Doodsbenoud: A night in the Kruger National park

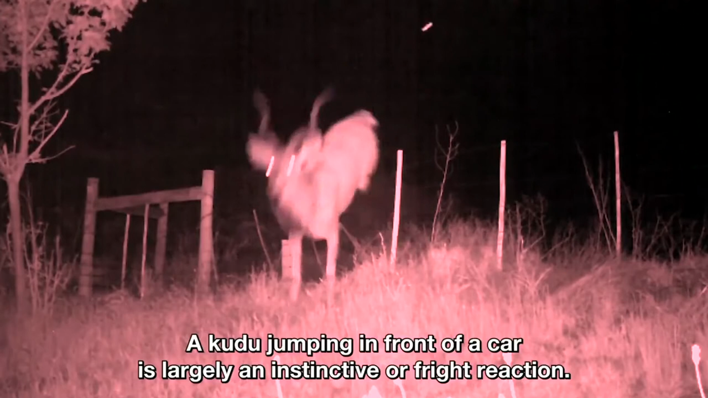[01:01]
Kudu does not see for you. He does not see the light coming.